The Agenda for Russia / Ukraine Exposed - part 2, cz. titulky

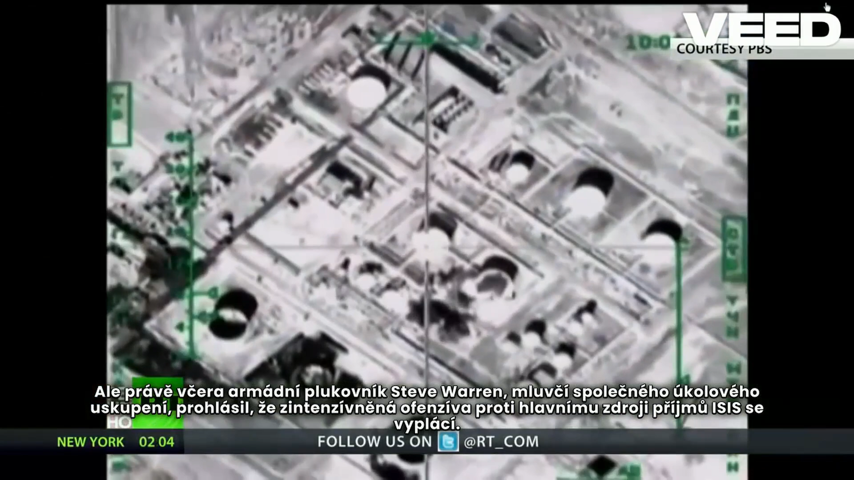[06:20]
For the first time, the U.S.
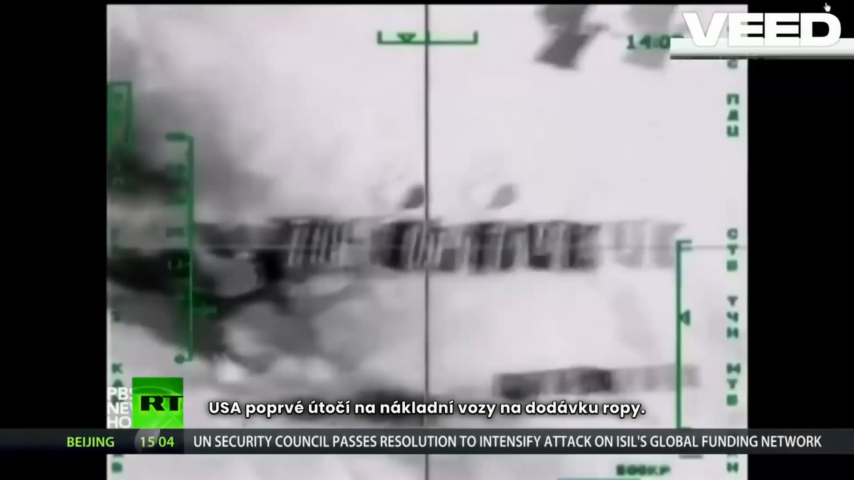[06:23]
is attacking oil delivery trucks. The pictures shown by that U.S.